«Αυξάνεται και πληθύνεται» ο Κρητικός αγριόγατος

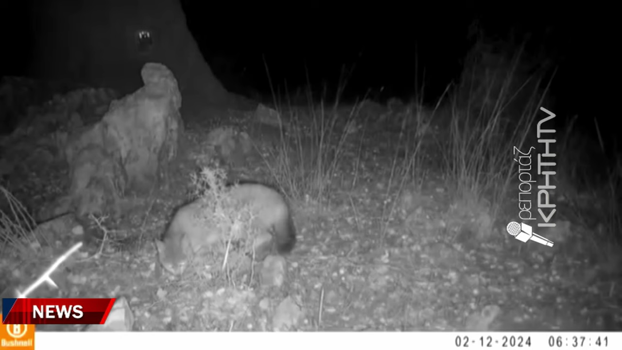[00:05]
Είναι εικόνες από τον Κρητικό Αγριόγατο που καταγράφηκαν στους ορεινούς όγκους της Κρήτης στο πλαίσιο ερευνητικού
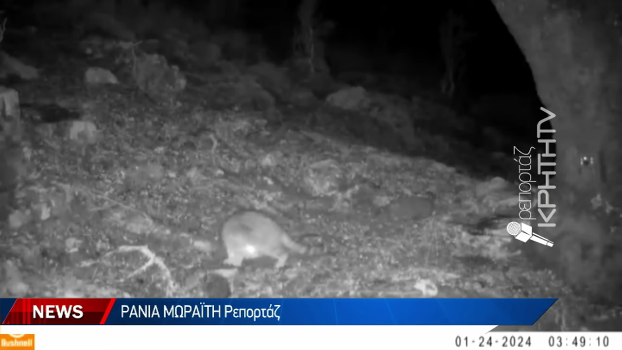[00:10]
προγράμματος του Οργανισμού Φυσικού Περιβάλλοντος και Κλιματικής Αλλαγής που εκπώνησε το Μουσείο Φυσικής Ιστορίας του Πανεπιστημίου Κρήτης. Ο Κρητικός Αγριόγατος όχι μόνο ζει και βασιλεύει,